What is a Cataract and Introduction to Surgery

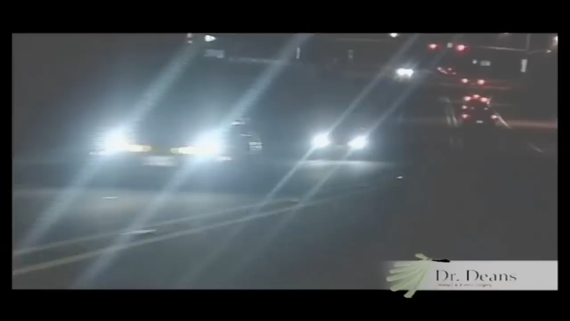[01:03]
So for example, if you're at risk of failing your driving exam, if you're having trouble seeing at night, if you're having glare and you can't drive anymore at night,